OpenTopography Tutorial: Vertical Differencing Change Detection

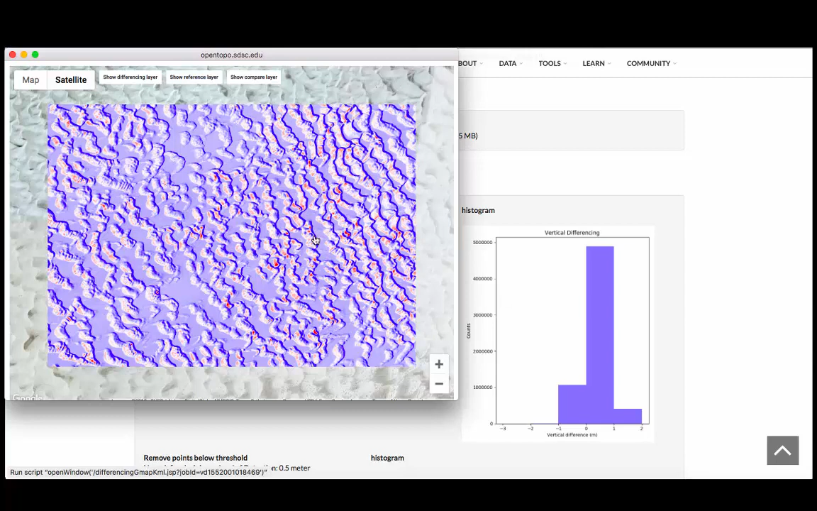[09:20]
This first layer here shows the differencing results laying on top of the optical imagery from Google. You can also toggle on the reference layer or the compare layer.